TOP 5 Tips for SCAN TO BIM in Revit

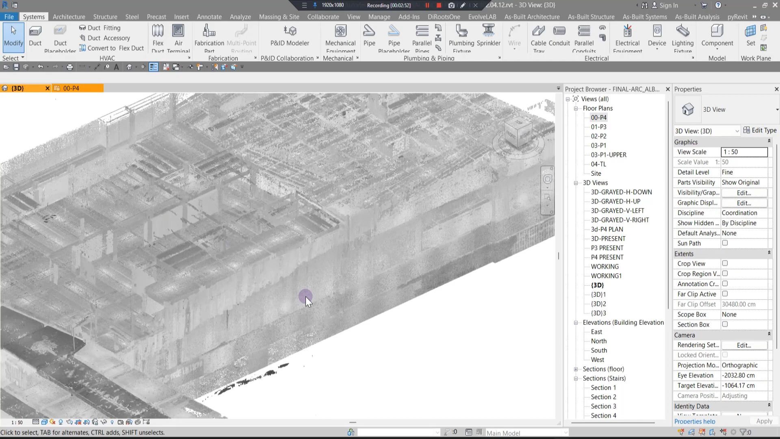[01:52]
point cloud data especially if they are not uh in rgb like this they are in black and white it
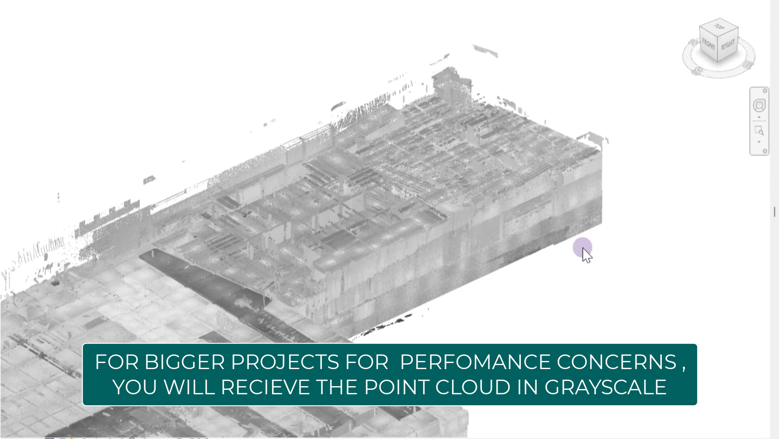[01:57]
will be exhausting and after two or two hours of work it will really uh
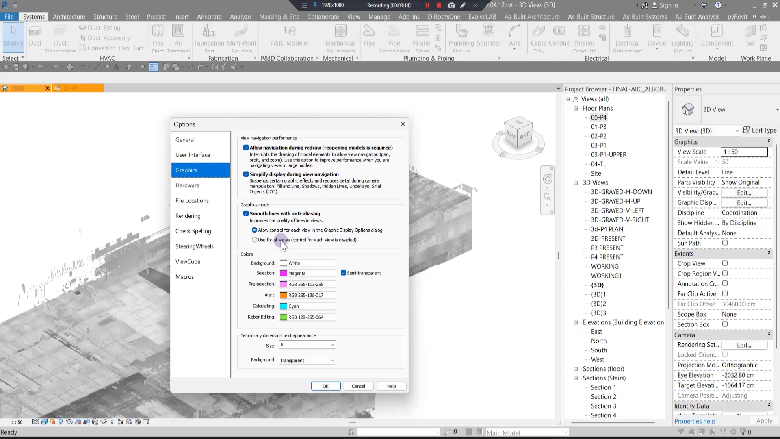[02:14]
example when you put it on something like this it will be much easier
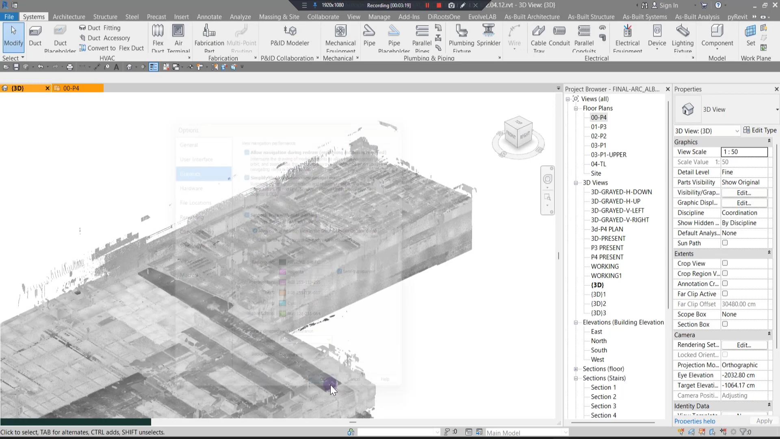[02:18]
to work when you are in sections and anywhere you want to the second uh tip that it can give you is to find the levels in your first step for example after you've imported a lot or not imported link your uh point clouds in revi the first step is to find your levels and uh
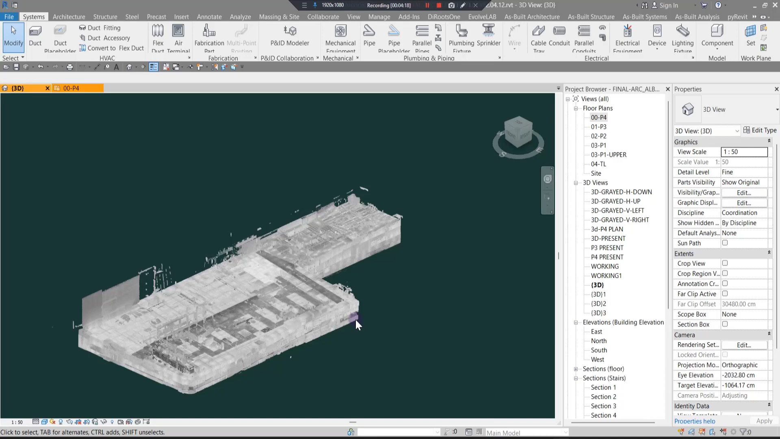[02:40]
find your floors to do that it's better to go to 3d or any elevation
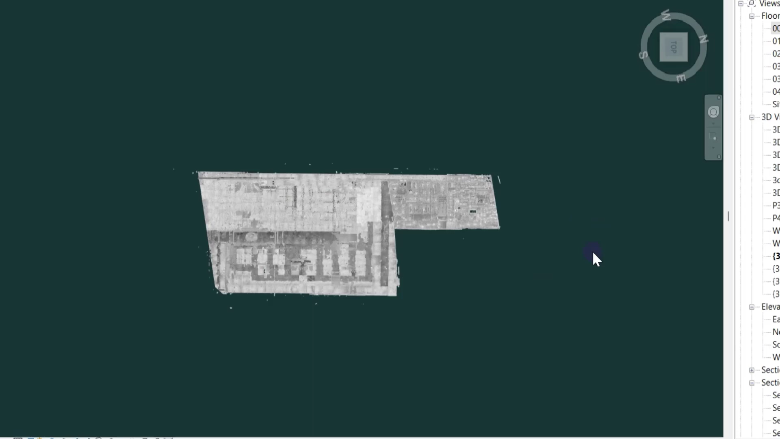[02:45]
you want and then create a section box in here
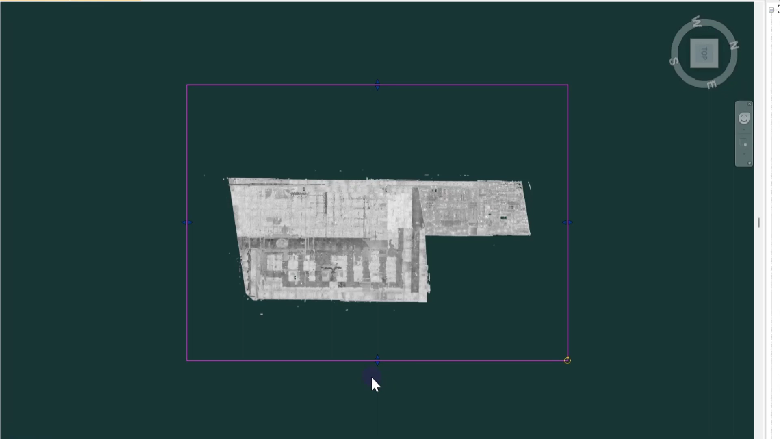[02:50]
and create a narrow part of your project if you have some
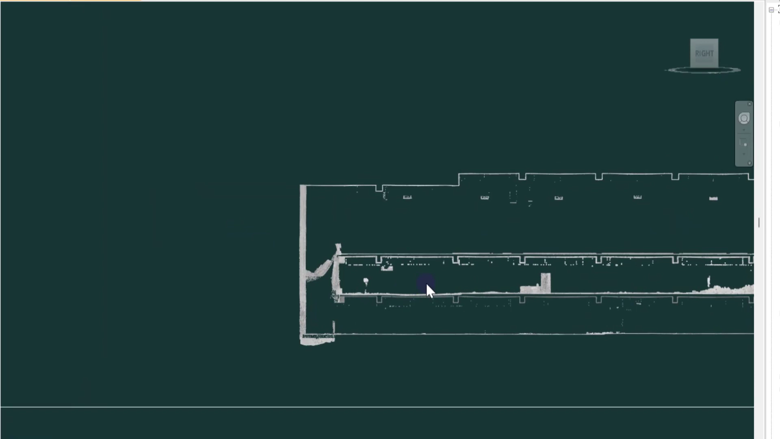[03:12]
more comfortable with the uh point cloud in 3d in comparison with the other course for example let me yeah all of them are turned on
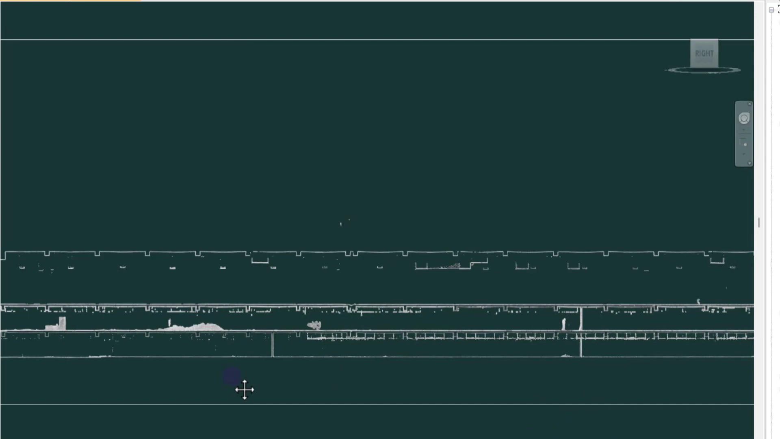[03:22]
and you can see we can see the floor in here the
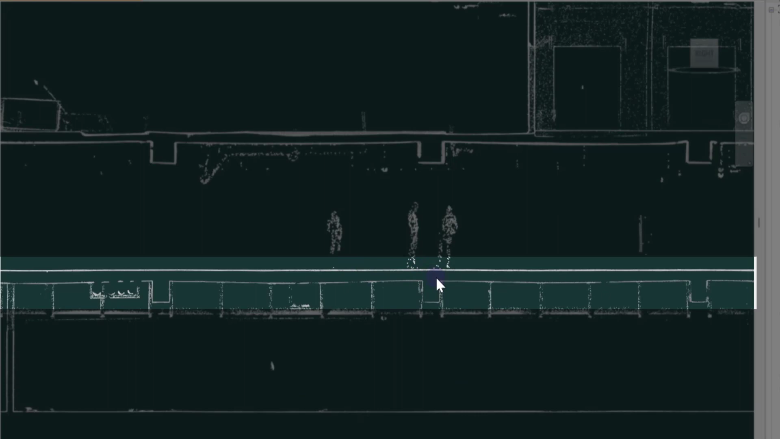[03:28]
lowest floor and then we can see the next floor next floor and another mezzanine that we have in here and our roof in here so you can easily create your levels for example you need one two three four or five levels and you can go to the
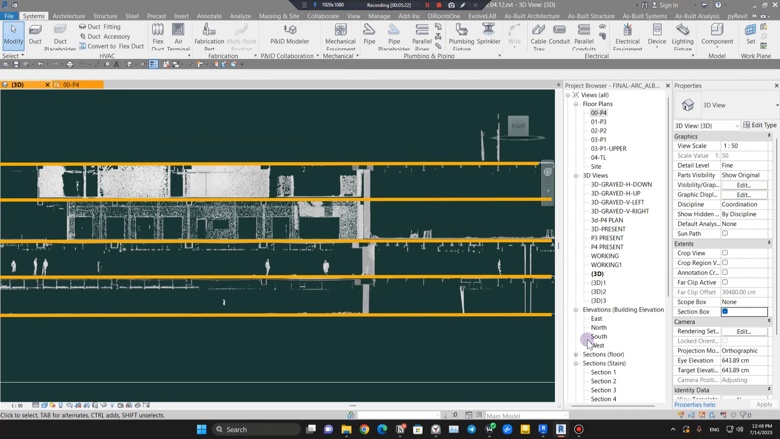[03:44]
one of the uh elevation create your levels and then move it to the right place in 3d it doesn't need to be matched with all of the parts uh you have to
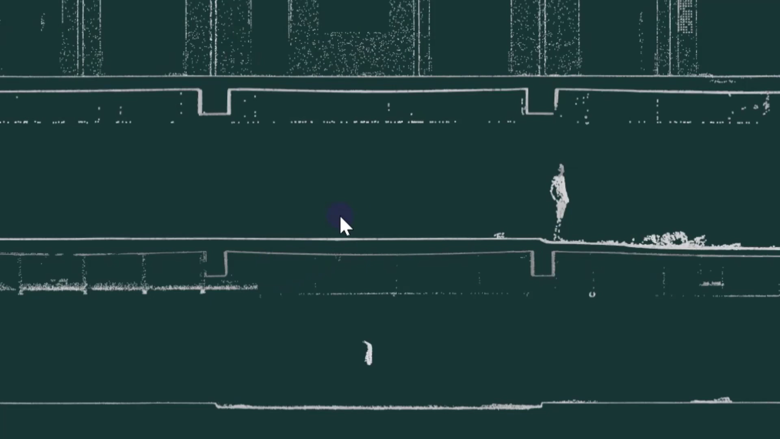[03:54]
put it somewhere that is in a place that is more matched with more points uh and then you can create some other elements with the offset to the level it's really
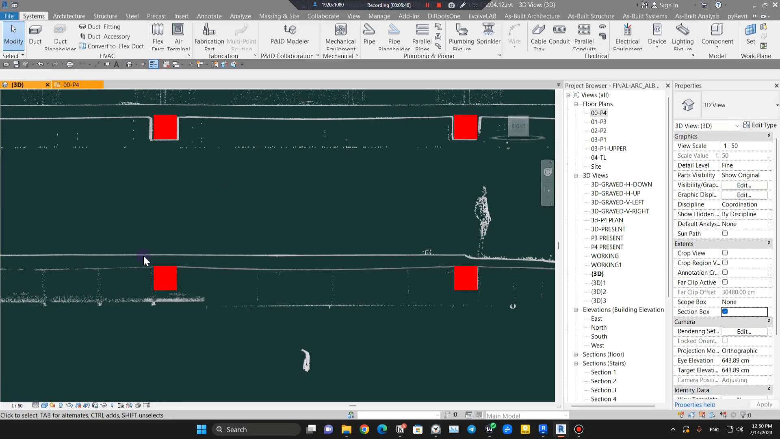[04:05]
uh important to do this because if you don't have any level or grade level to you
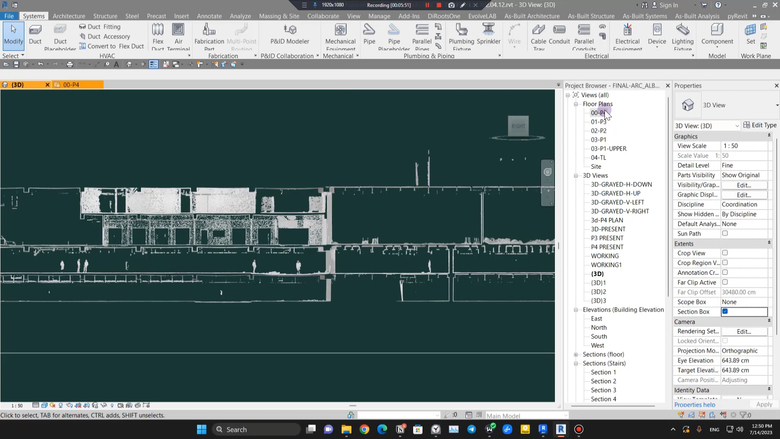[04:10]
have a plan and have and have a reference to work with you can't do anything for example when you create a great right plan uh right with elements you can see we can see much better the elements for example we can't we have columns we have
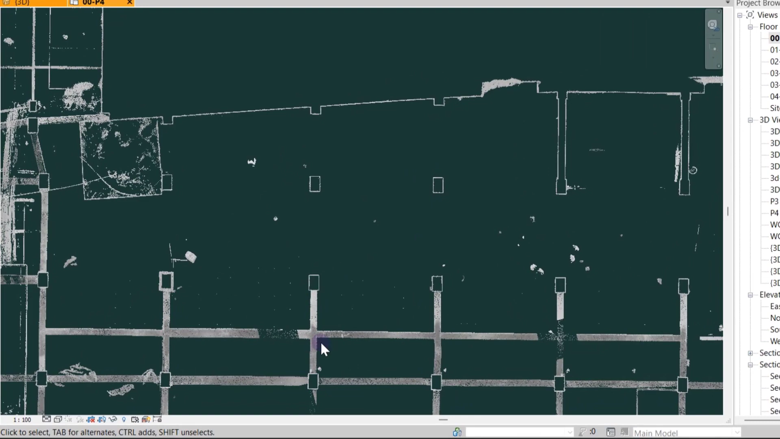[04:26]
uh we have some other elements and you can change the for example
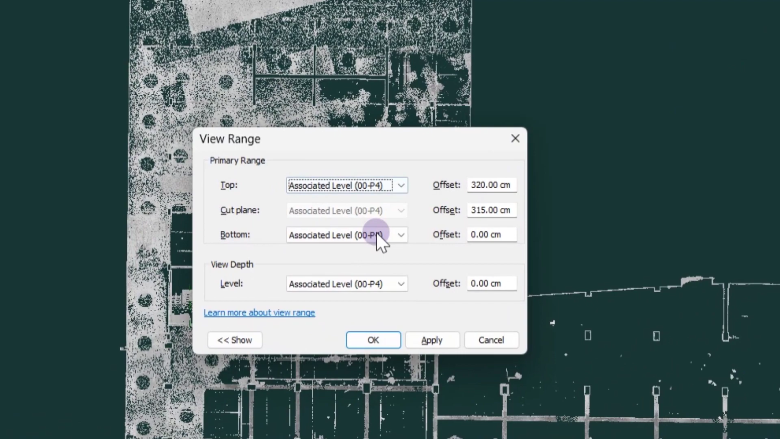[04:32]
uh view range to something else to be able to see the beams too so it will be much uh lighter to work you can see the beams in here so it's a great point to do this before
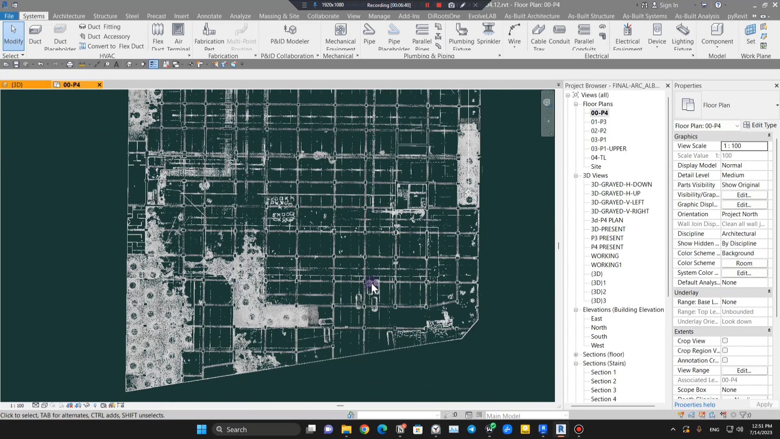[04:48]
going to the next part or next step make sure to like this video share with your friends and colleagues and if you want me
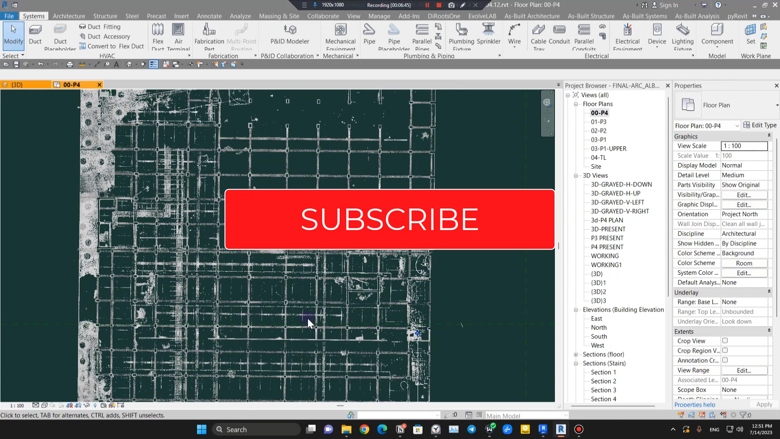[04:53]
to create a video for a smaller project full workflow video for a scan to pin project make sure to comment down below and the next one is for example when you are trying to
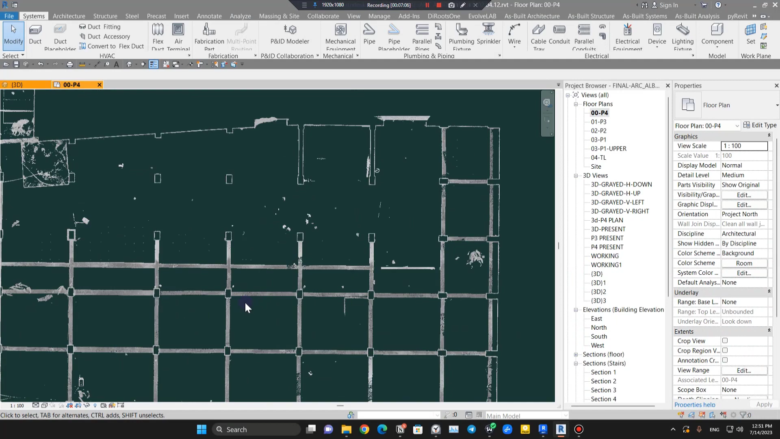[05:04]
create for example let me change the view range to something lower maybe under
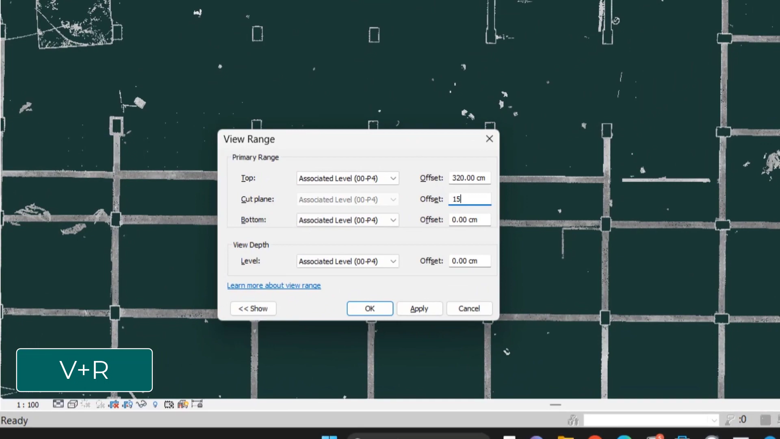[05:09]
50 to see the walls for example we have some
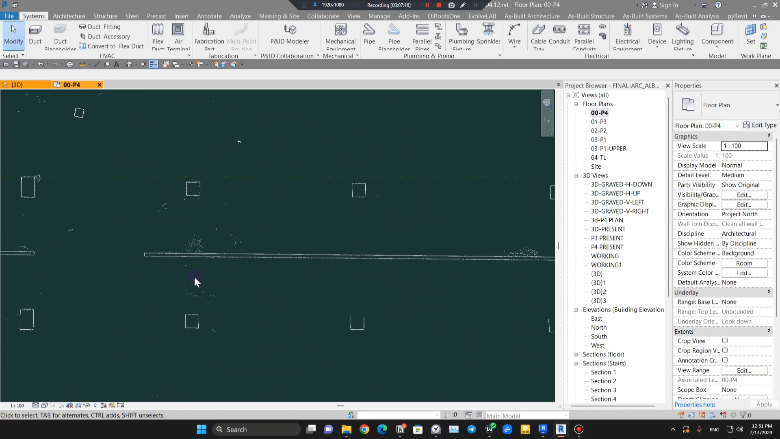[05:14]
walls in here uh when you are creating and modeling your project
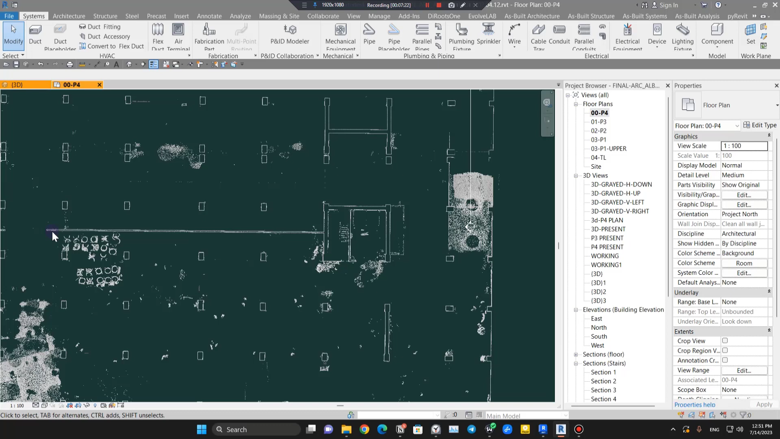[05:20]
uh when it's a scan to pin project for example i want to create a wall in here